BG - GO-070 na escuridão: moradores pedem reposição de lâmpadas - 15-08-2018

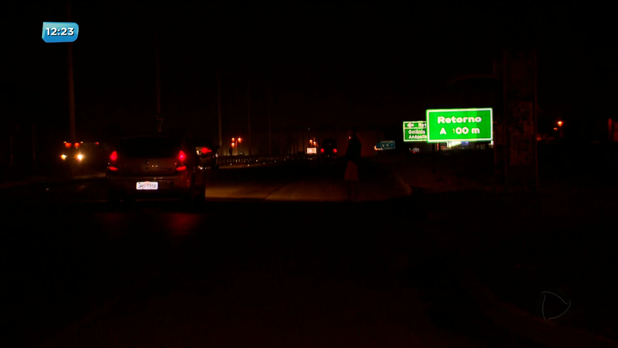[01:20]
É complicado, né? Não é bom não, porque é muito perigoso o acidente, a gente não vê direito, não tem iluminação.